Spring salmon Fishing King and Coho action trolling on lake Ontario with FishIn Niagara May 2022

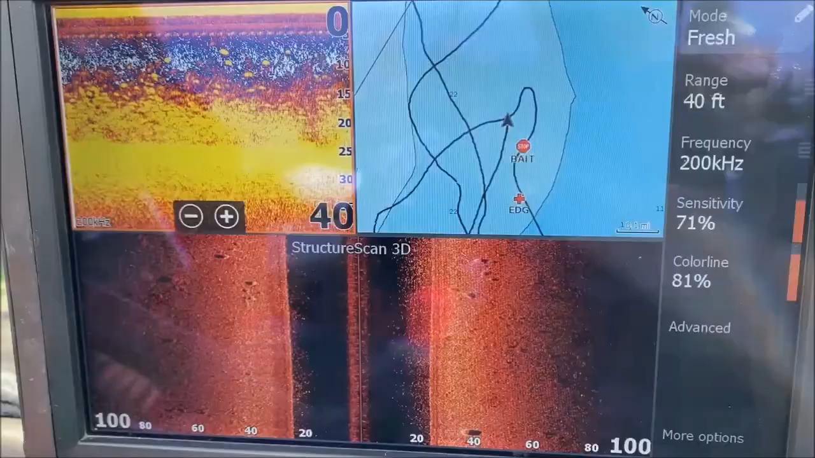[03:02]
here we are Lake Ontario find
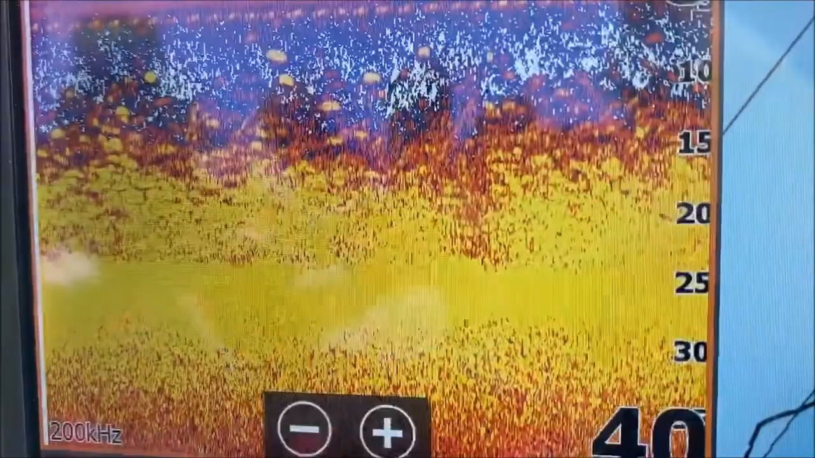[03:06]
the bait find the fish water